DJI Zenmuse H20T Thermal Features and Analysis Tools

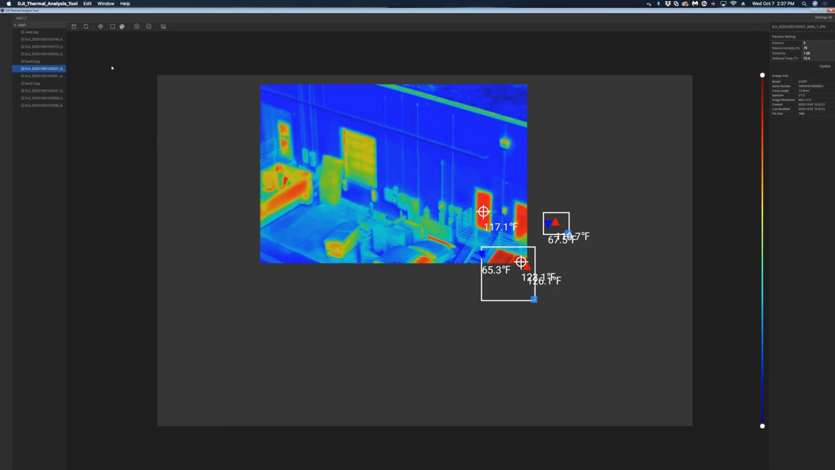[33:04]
If I need to, I can clear all the colored data off here, all the measurement data.